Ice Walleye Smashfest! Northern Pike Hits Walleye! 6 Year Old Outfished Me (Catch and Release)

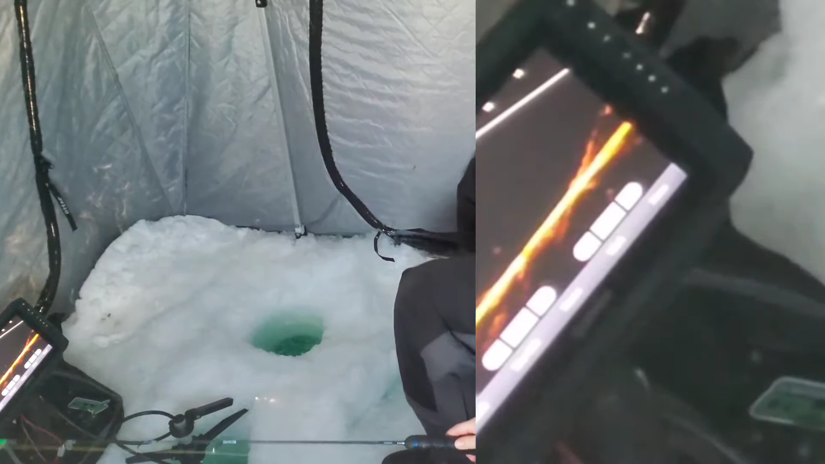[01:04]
Got it? Yep. Oh, there's a northern coming after it. Whoa. Look at that. See a northern following it? Gotta get the northern.
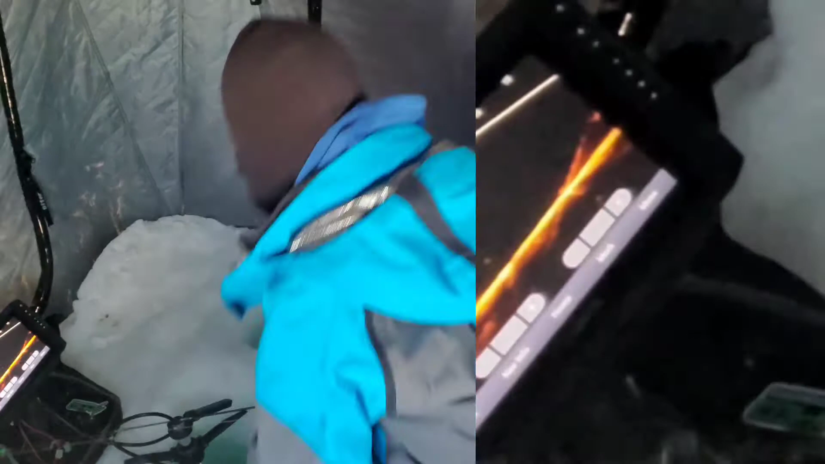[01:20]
You think we'll get both? Oh, I think the northern hit too. The northern hit my walleye. Holy cow.
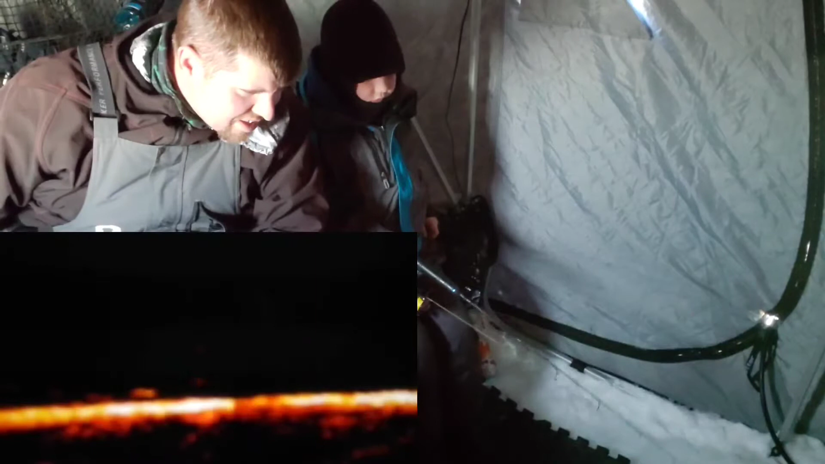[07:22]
Little wiggles. Slow raise. Slow raise. There you go, buddy. Good job.